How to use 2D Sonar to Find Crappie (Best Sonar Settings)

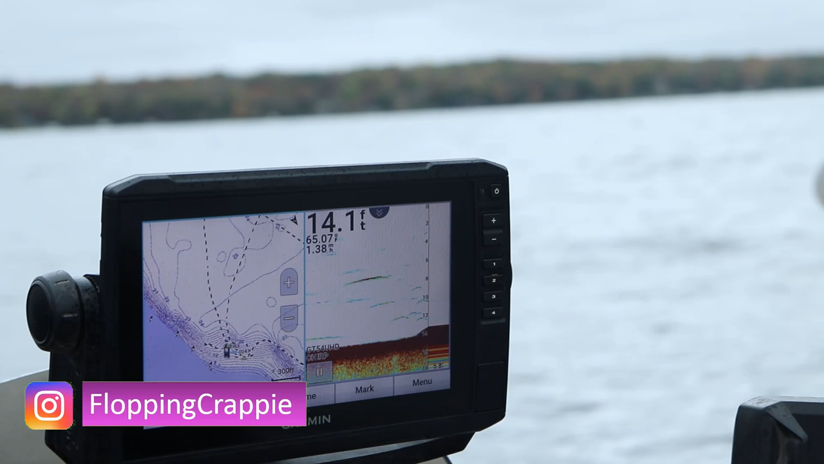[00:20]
On screen: depth 14.1 ft, speed 1.38 mph
on just what is 2D sonar, how do I make it the most effective on my specific unit that I'm using, whether you're using a Garmin, a Humminbird, Lowrance, Raymarine, doesn't really matter.
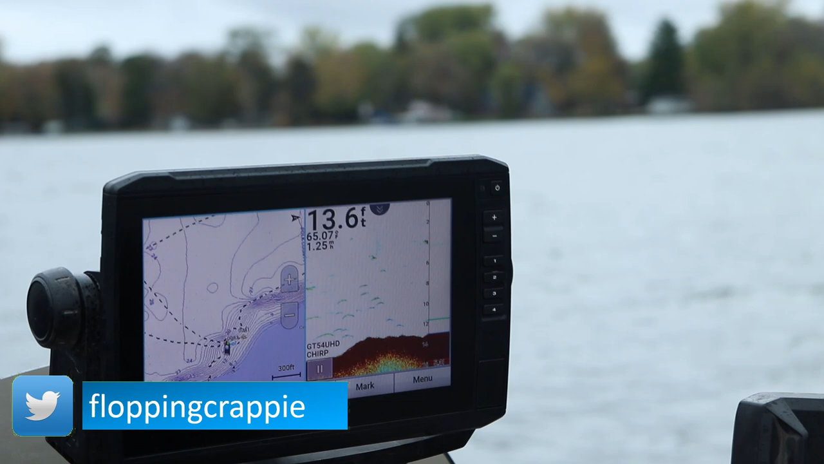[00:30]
On screen: depth 13.6 ft, water 65.07°F
2D sonar is 2D sonar. Basically, for those of you that are older models, you will have two frequencies.
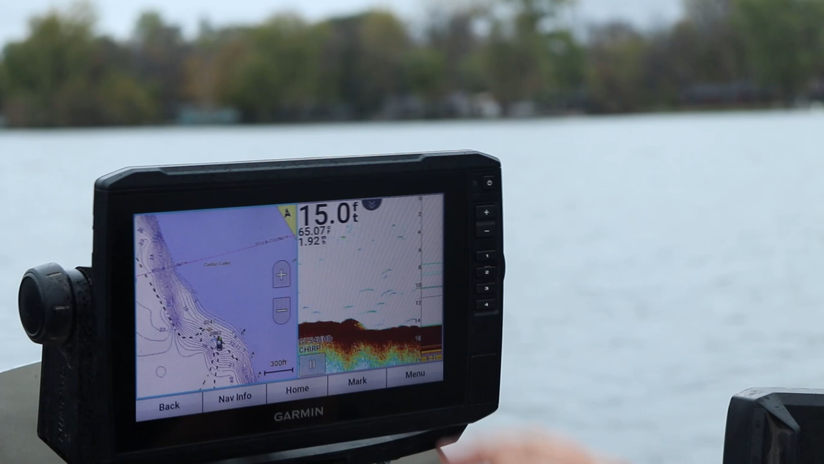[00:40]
On screen: depth 15.0 ft
You'll have an 83 kilohertz frequency and a 200 kilohertz frequency.
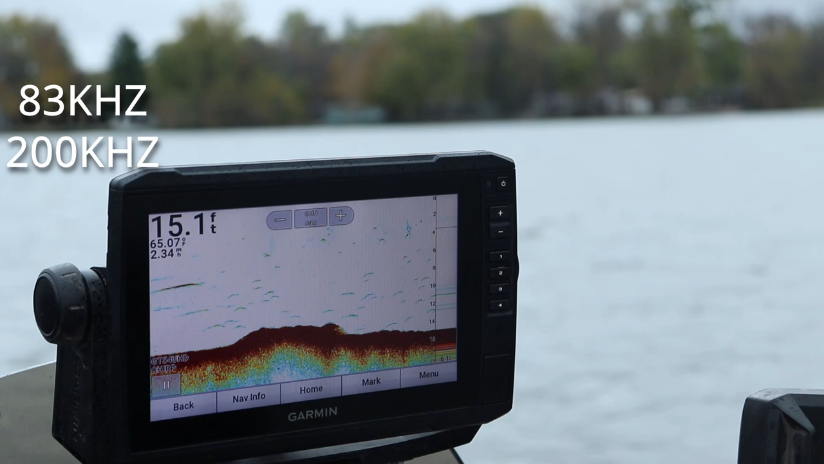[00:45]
On screen: depth 15.1 ft
Now, the 83 kilohertz frequency is a wide cone angle, what's considered the wide cone angle.
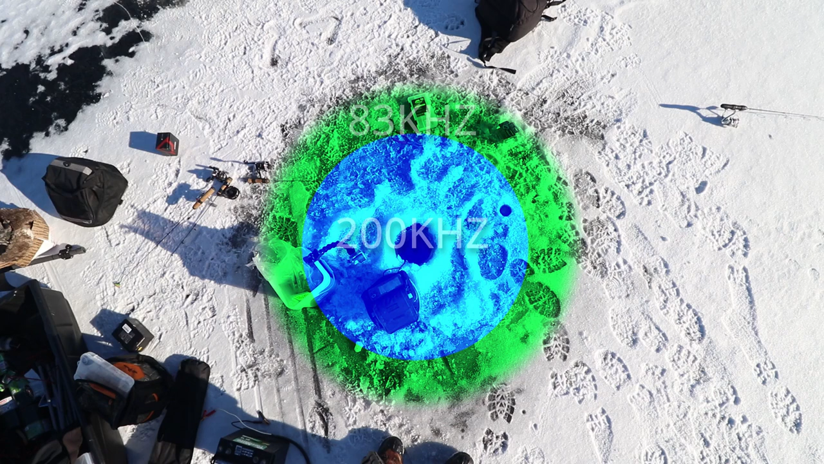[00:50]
There's a school of bait fish right there.
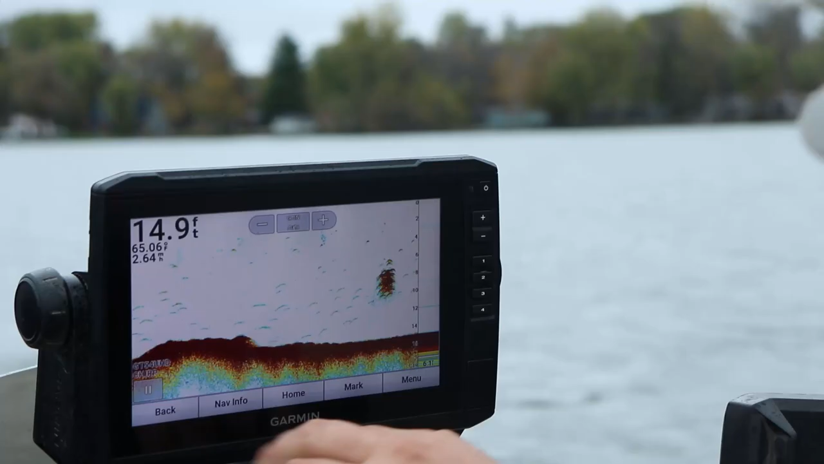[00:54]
On screen: depth 14.9 ft
Here, your 200 kilohertz is your narrow cone angle.
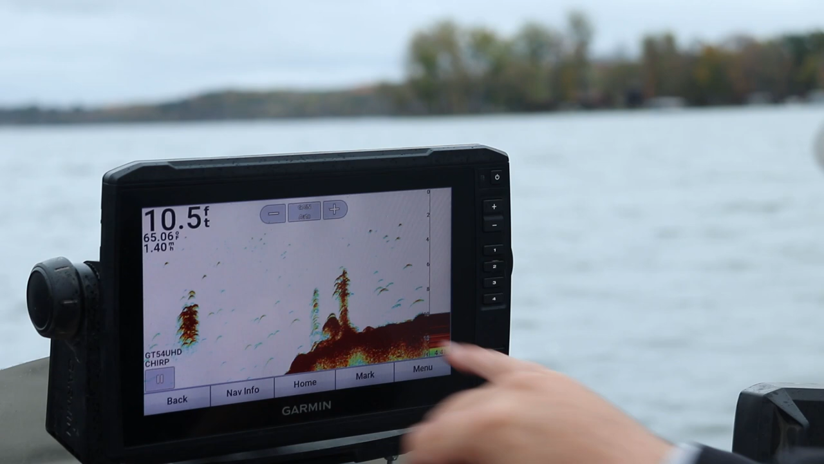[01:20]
On screen: depth 10.5 ft
I got a broad, these are, looks like rocks or brush pile. There's some fish stacked above it. And then there's some other bait fish mixed in. The 200 kilohertz sonar is one third the width of the bottom. So, let's say I'm in nine feet of water right here. If I'm running 200 kilohertz, I'm only seeing three feet wide of a cone angle.
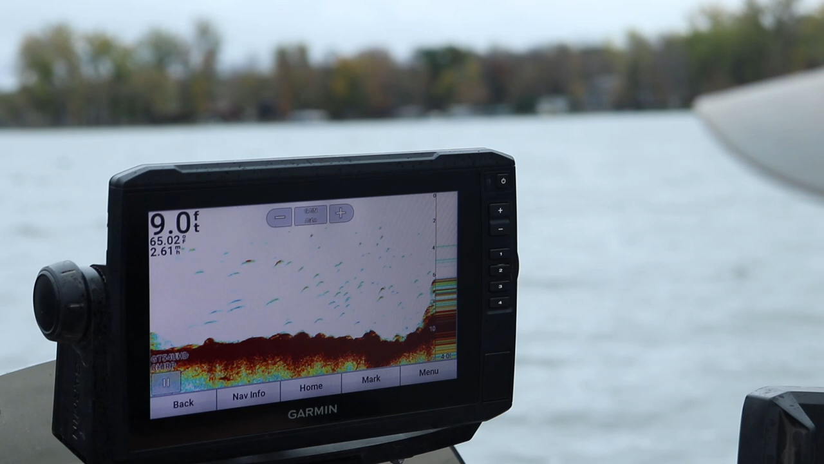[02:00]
On screen: depth 9.0 ft
And your screen, because it's only 10 feet deep or 12 feet deep or less, it doesn't have to cram in as much data. Versus if you're in 30 feet of water, if you try to run 83 kilohertz, there's a lot more data. There's a lot more water column that you're trying to see.
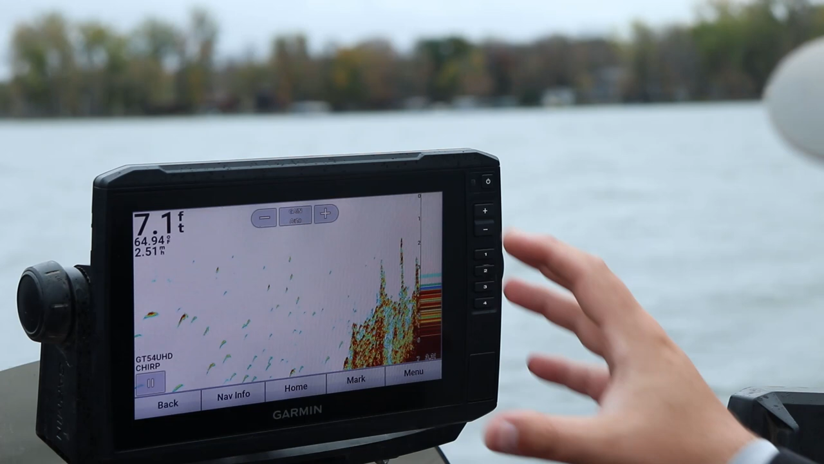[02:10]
On screen: depth 7.1 ft
And your screen's trying to cram it all into your 5, 7, 9 inch screen, whatever you got. So, that's why a lot of people in deeper water, they run 200 kilohertz. Now, if you have a newer unit like this one, you can run what is called chirp.
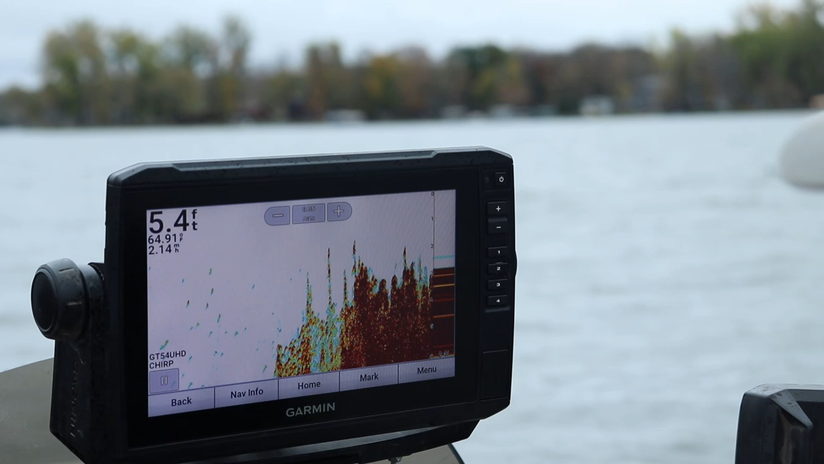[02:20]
On screen: depth 5.4 ft
So, if I go to my menu, if I go to my beam width, and these are going to be different options in different sonar units.
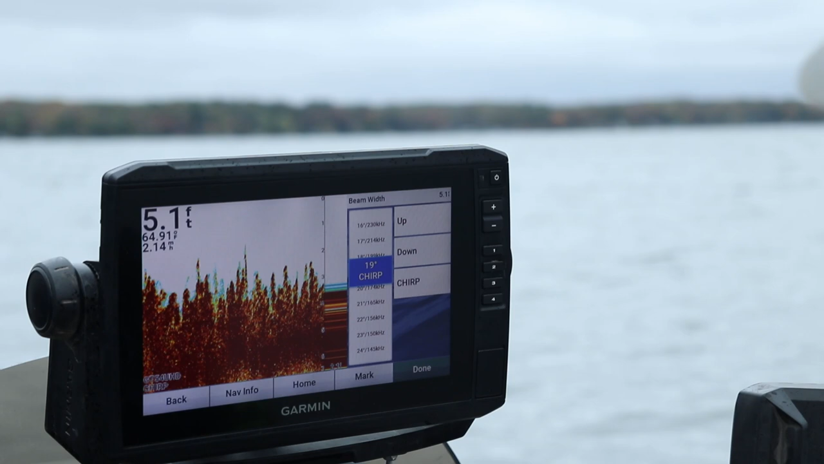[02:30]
On screen: depth 5.1 ft
But you see, I have it on chirp. And chirp is a 19 degree cone right now. But with the Garmins, you can adjust up and down in your degree.
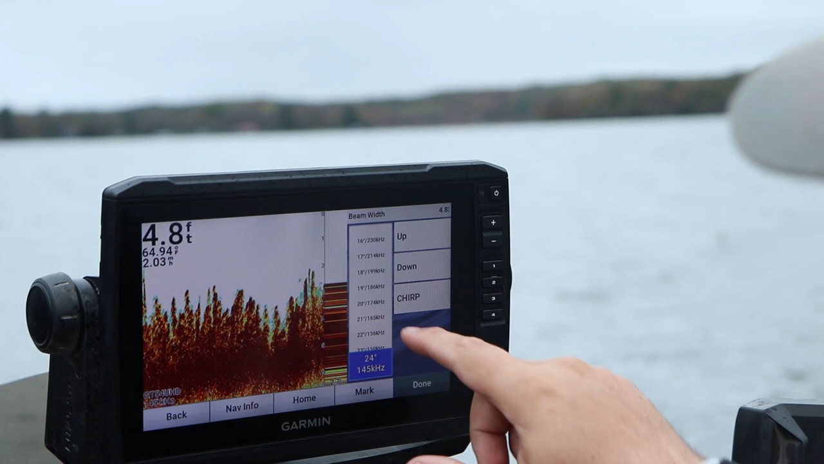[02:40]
On screen: depth 4.8 ft
But as you go up in degree, your smaller cone angle, the higher the frequency. So, 230 kilohertz, 16 degree cone angle. That's a very narrow cone angle. It's only 16 degrees. But if I go down here to 24 kilohertz, or 24 degrees, it's 145 degree, 45 kilohertz. It's a smaller kilohertz number, wider cone angle. Okay? So, let me just reinstate that, because I probably messed that up a little bit for you.